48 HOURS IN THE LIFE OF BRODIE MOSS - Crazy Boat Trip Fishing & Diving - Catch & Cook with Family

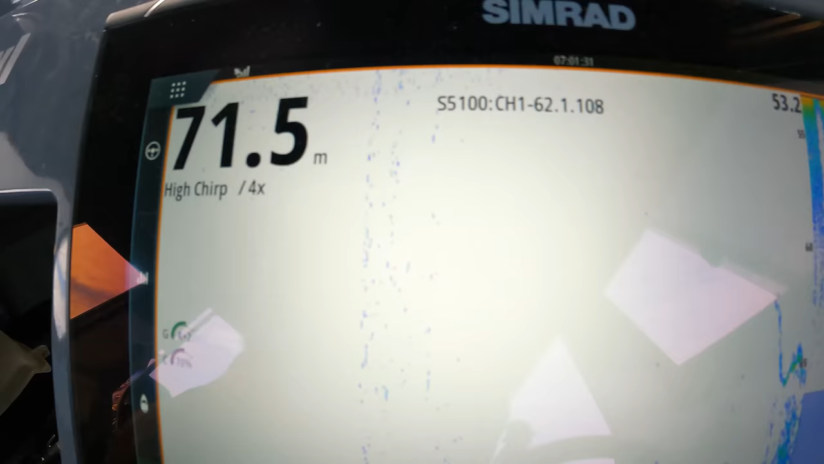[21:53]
On screen: depth 71.5 m
Look at that, we're in 70 and it is lit up down there.
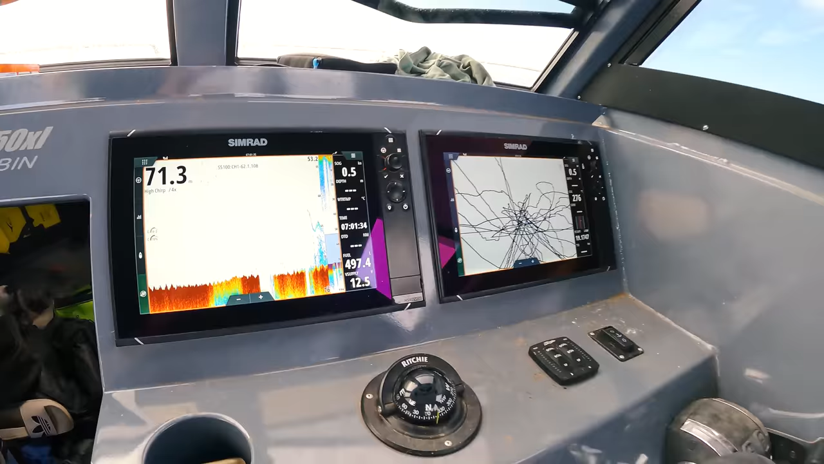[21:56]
Hopefully a bit of another triple hookup. Hey, it's just after I put it in the reverse heat.
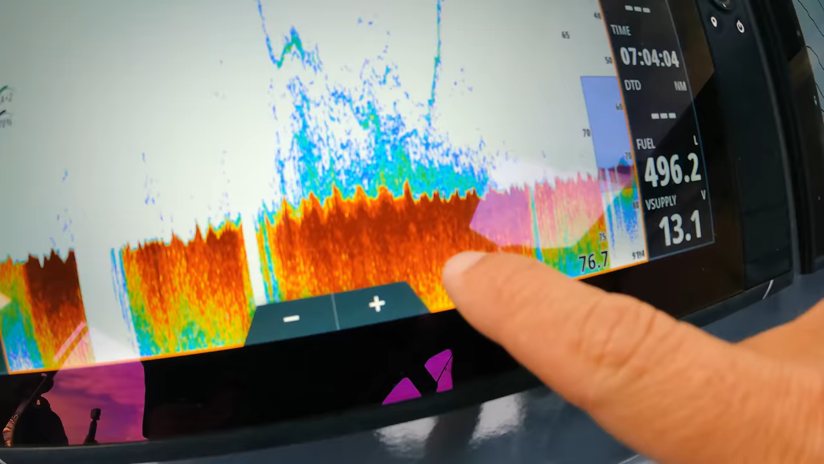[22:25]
See it? Yeah, up it comes. Color? It's a red! It's a red!